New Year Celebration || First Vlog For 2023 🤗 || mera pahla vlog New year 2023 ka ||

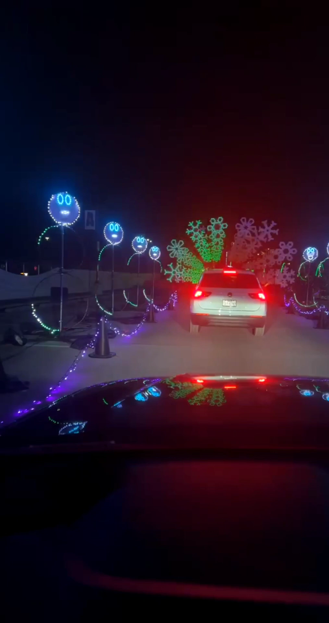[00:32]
زندگی کو بھرپور طریقے سے انجوائے کریں تو جی سے پہلے میں آپ کو بتا دوں کہ میں آپ کو لے کر آیا ہوں ایک جگہ جہاں پہ لائٹنگ کمپیٹیشن ہو رہا ہے اور یہاں امریکہ میں اسپیشلی ٹیکسس میں جہاں میں رہتا ہوں تو یہاں پہ بہت زیادہ لائٹنگ کمپیٹیشن لائٹنگ شو اورگنائز کیا جاتے ہیں تاکہ پبلک خوش ہو پبلک کو انٹرینڈ کرنے کے لئے یہ
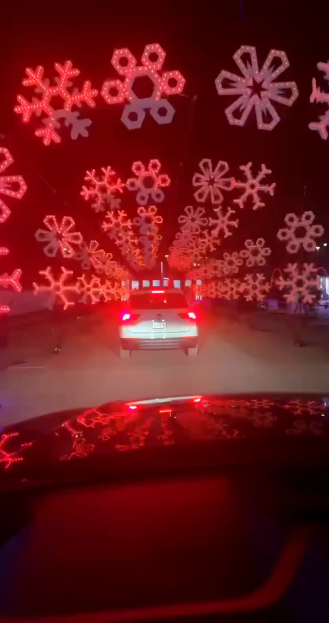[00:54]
لوگ بہت کچھ کرتے ہیں تو اسی لئے انہوں نے یہاں پہ ایک شو رکھا ہے یہاں نہیں ہر جگہ ہر سٹی میں ہر امریکہ میں ہر جگہ لیکن
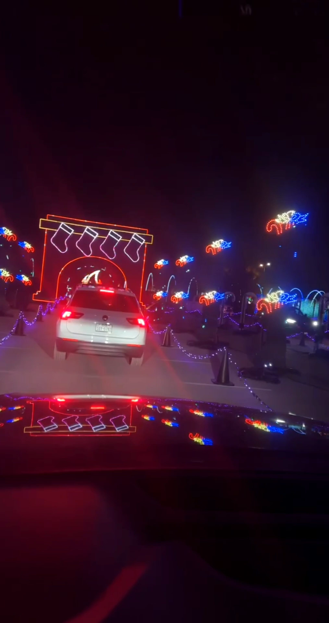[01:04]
ٹیکسس یہ جو ہے مشہور ہے اور ٹیکسس جو ہے یہاں پہ لوگ آتے ہیں اسپیشلی یہ شو دیکھنے کے لئے یہاں پہ آپ کو نکلنے کی ضرورت نہیں گاڑی سے آپ گاڑی میں بیٹھیں اور ڈرائی وراؤن
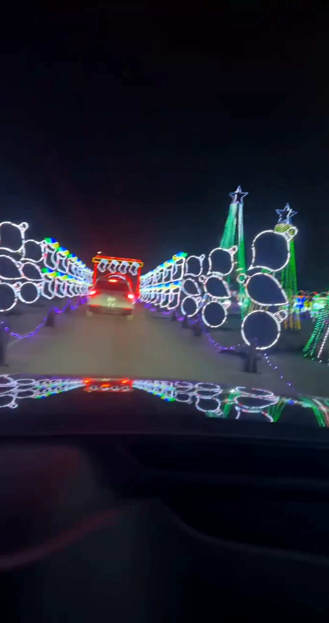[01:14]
کریں اور اس اس ٹیم کو انجوائے کریں کیونکہ یہ جو انہوں نے لائٹنگ اورگنیس کی ہے تو وہ بہت ہی زبردست اورگنیس کی ہے پورے کلرز چینج ہوتے ہیں آپ چلتے رہے آگے تو ڈیفرنٹ میوزک آپ کو آپ
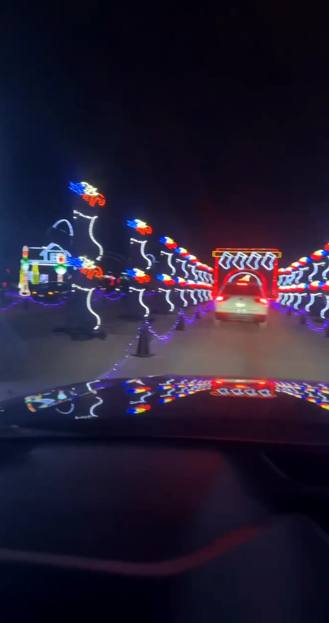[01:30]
کے خود بخود میوزک بچتے رہے گی پلے ہوتے رہیں گے اور پوری فیملی آتی ہے انجوائے کرتے ہیں اور ہم بھی پوری فیملی کے ساتھ آئے ہیں اور بہت انجوائے کر رہے ہیں تو یہ پورا ڈرائیف تھرو ہے تقیباً ون آور کا جو ہے ایک گھنٹے کا جو ہے